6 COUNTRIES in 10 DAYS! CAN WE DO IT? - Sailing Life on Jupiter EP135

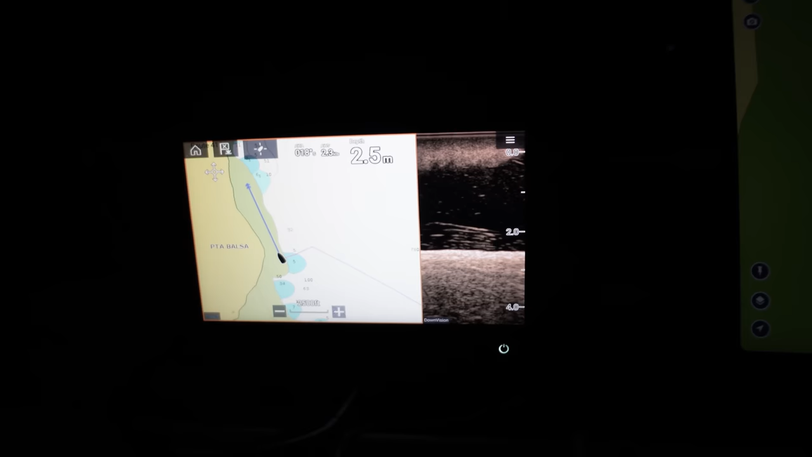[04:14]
On screen: depth 2.5 m
2 meters, 2.5 meters. And there's a note on the Navionics there that someone